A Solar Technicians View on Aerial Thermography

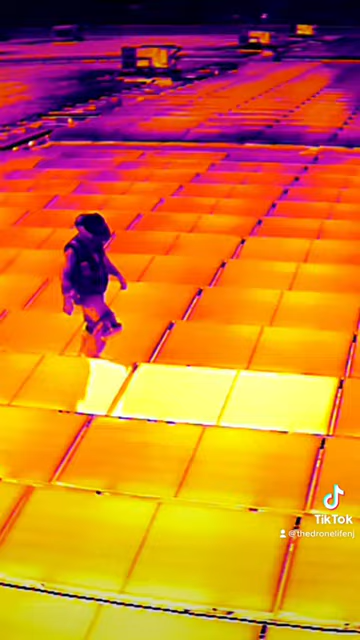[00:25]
In this situation I ran across multiple hotspots in in the array and it came to a point over one hour where I needed something else.